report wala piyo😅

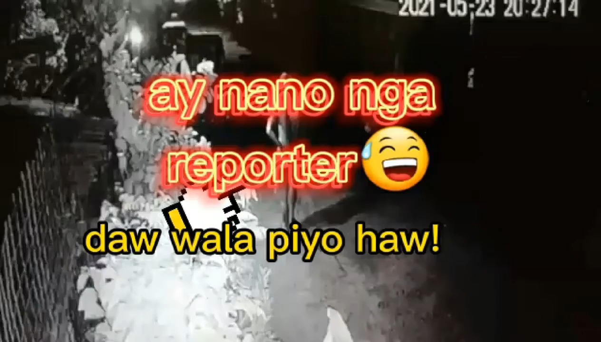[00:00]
Oke, tang kita approaching, approaching. Sir. Ako magakanso to sa iya nga kontra nga si Dodoy, nga gapadulong man. Ara na ra na, bang, bang, op, op, op, op, hindi mo kita on kay ang motor.
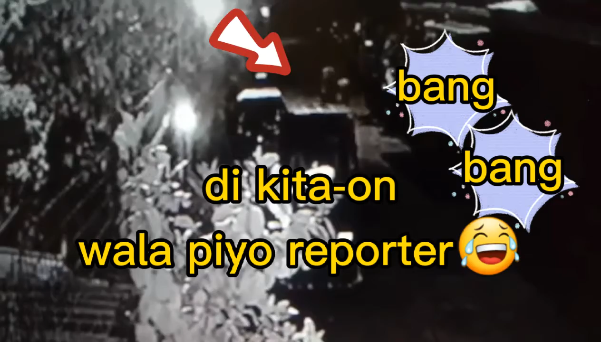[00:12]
Oh, ara na, ara na. Oh, dahil lang eh. Oh,